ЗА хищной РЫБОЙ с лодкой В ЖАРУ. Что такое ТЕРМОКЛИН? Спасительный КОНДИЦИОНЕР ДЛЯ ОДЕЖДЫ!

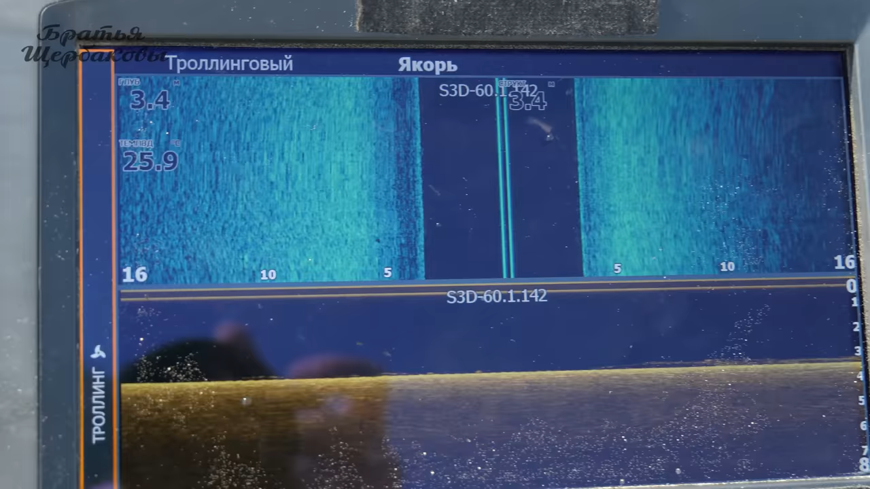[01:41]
отлично видят границу термоклина, то есть тот участок, где теплая вода граничит с холодной.